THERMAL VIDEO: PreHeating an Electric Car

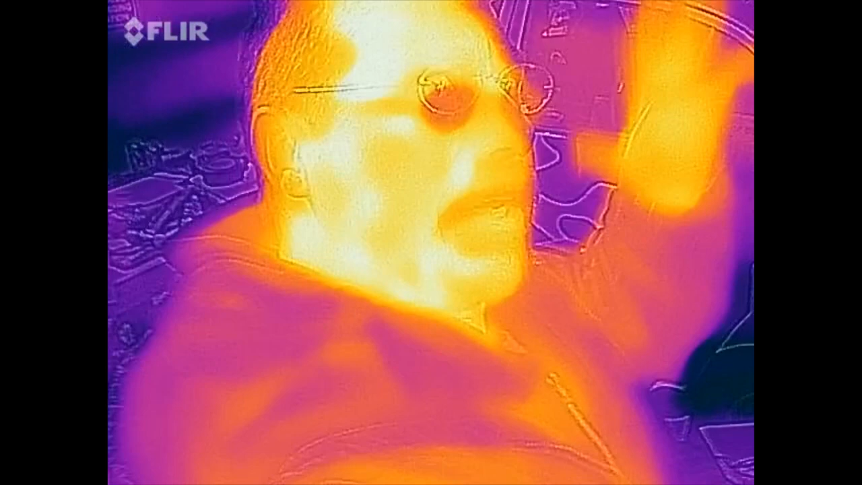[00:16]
now you really don't want to look at me with the thermal camera because I look all weird like in the movie the predator but if we take a look at the car we can see it's relatively cold outside but
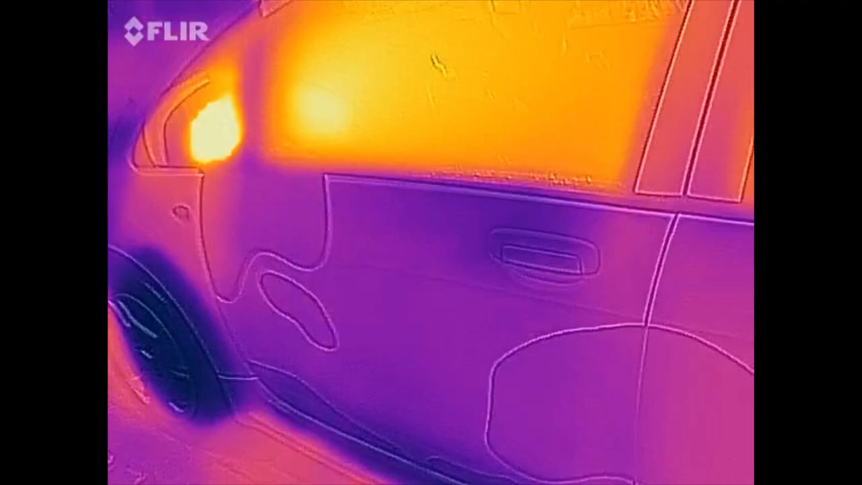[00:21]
inside the car it's nice and warm because it's already blowing hot air I'm actually using
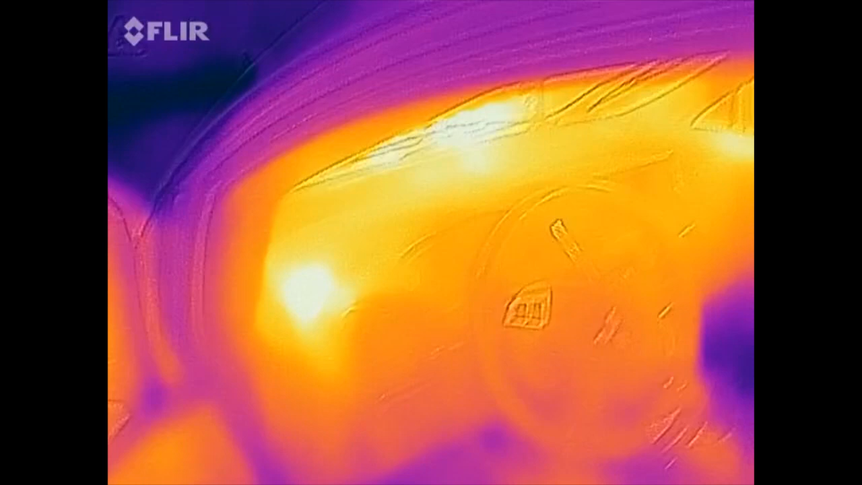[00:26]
the the defrost mode right here so instead of putting the heat by
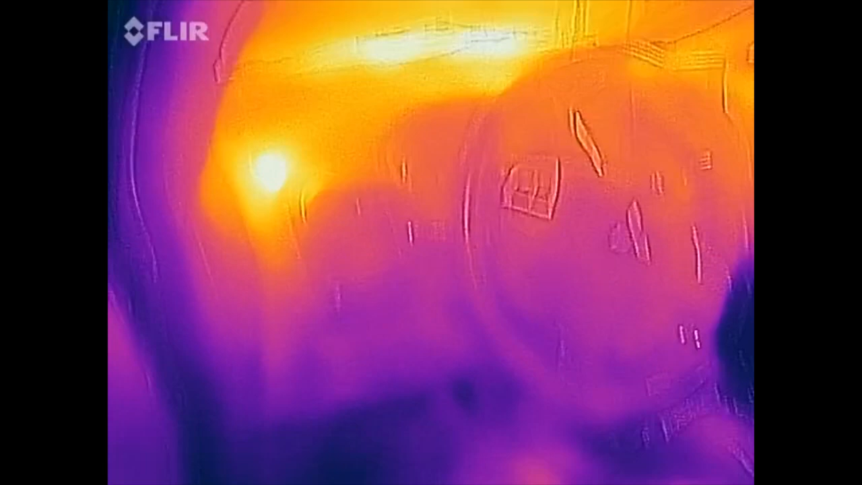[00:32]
the feet it's putting it up onto the glass so if I was parked outside any snow or ice would be melting right off the windshield the other thing this feature does
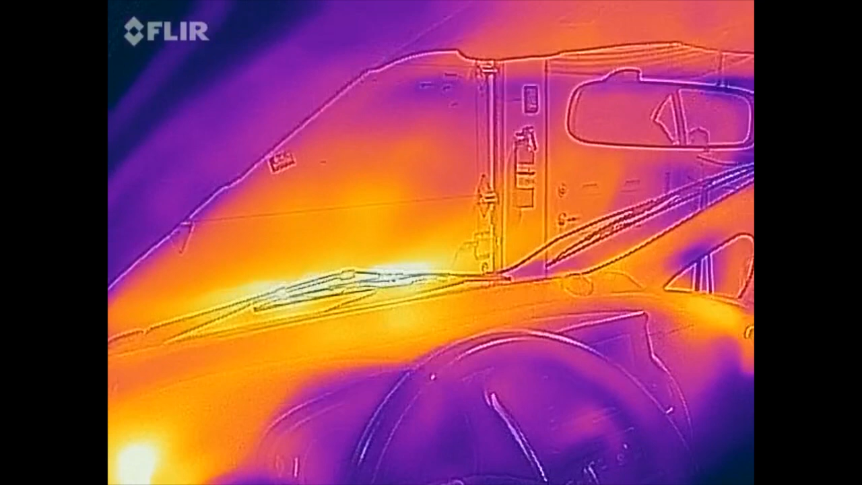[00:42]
on my car is it activates the heated seat so my butt can be nice and
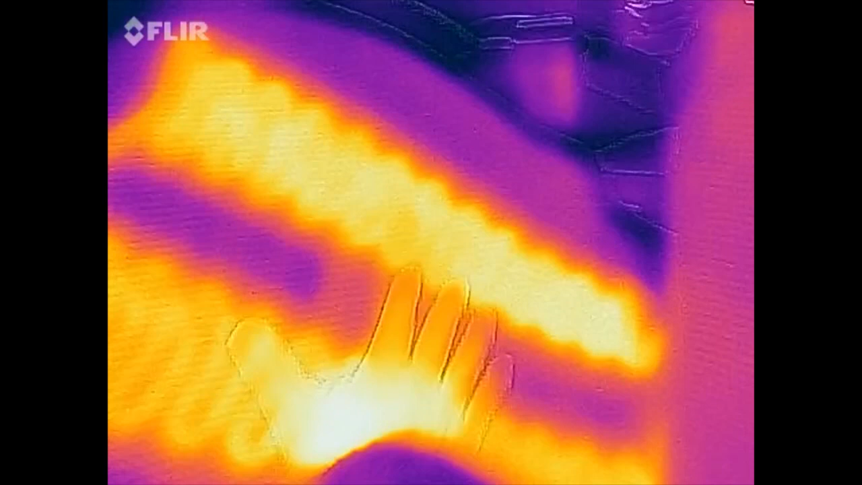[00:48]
warm right away when I sit down there and it also activates the rear defrost so
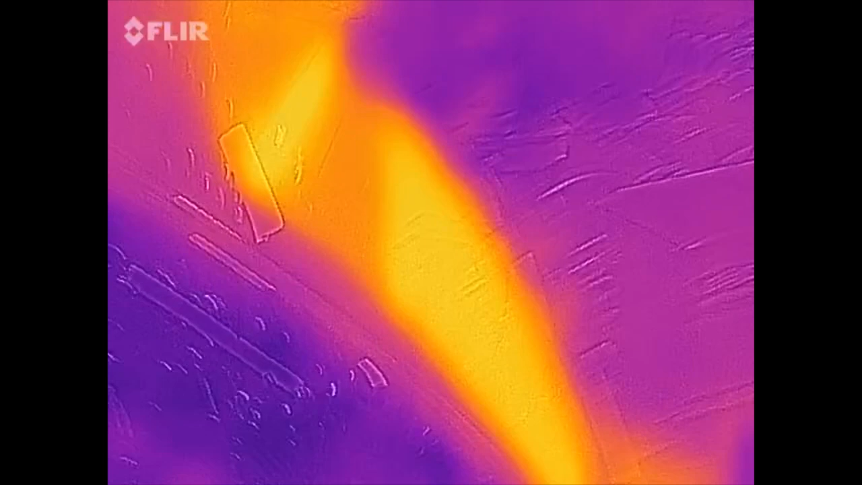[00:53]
any snow and ice on the back of the car that is gonna melt right off
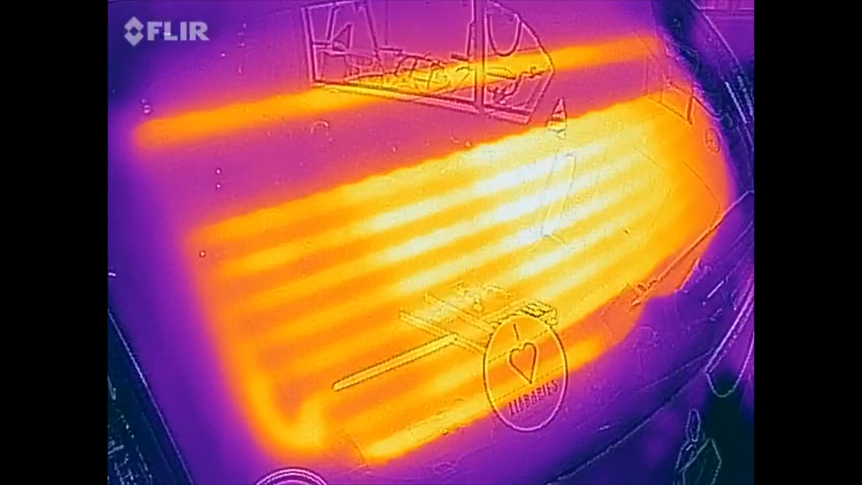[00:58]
as well and another thing if we look this car also has heated mirrors that
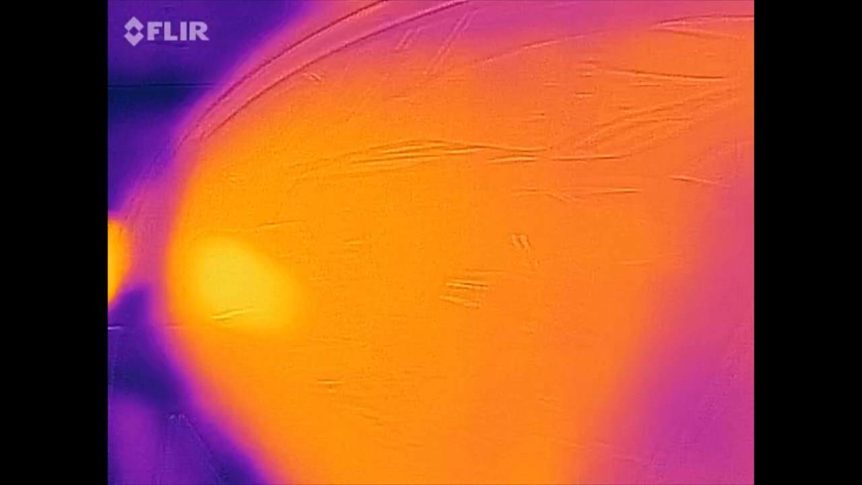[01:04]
are activated so the side view mirrors are actually nice and warm
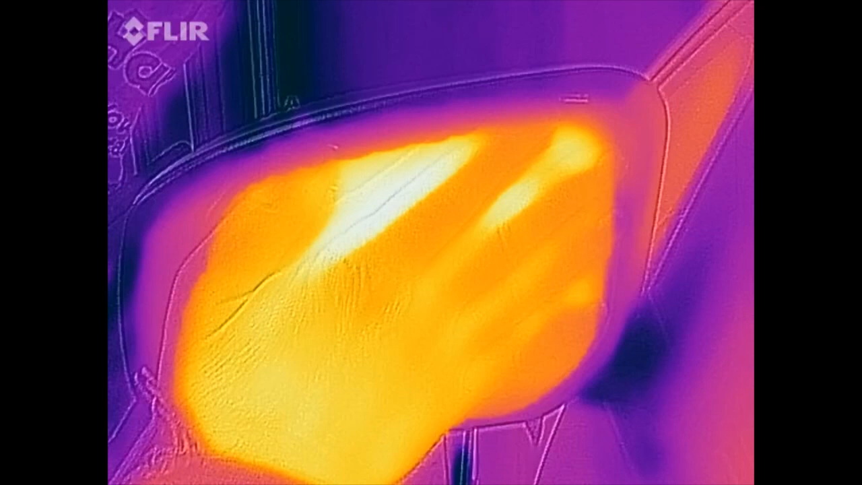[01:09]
and ice will melt right off of those things so being able to preheat your car
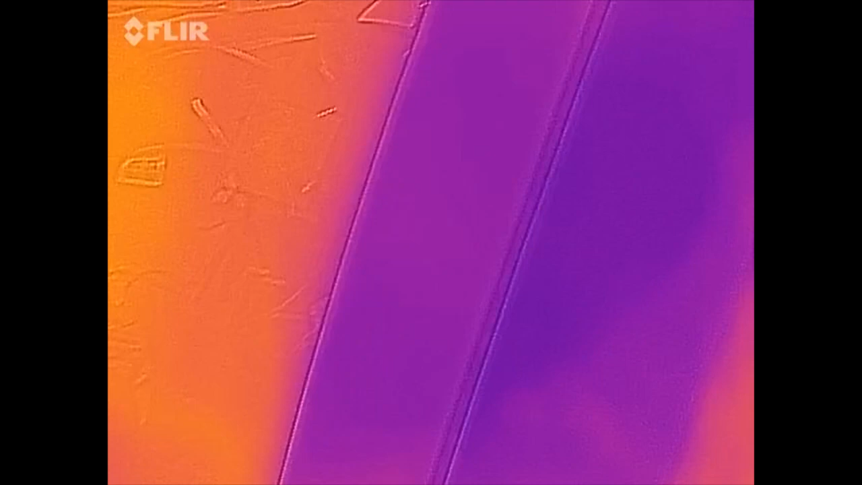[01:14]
before you hop in it is just a fantastic feature of pretty much all modern commercial electric vehicles it's nice to hop in have the seats heated up already and boy I just can't tell you how kind of luxurious this feels so of